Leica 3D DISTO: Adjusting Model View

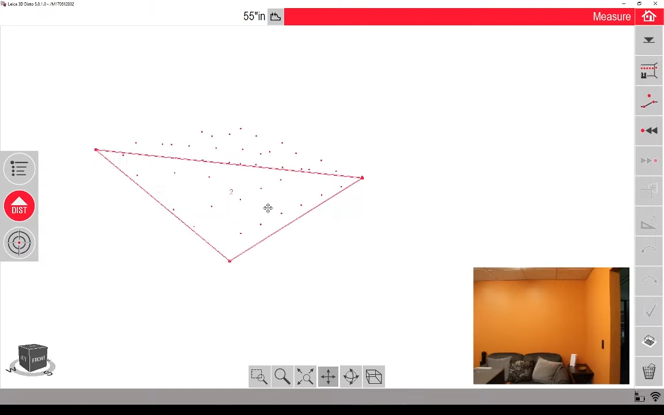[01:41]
If you were to zoom in really close panning just helps you kind of get things in the window. Zoom to extents again here.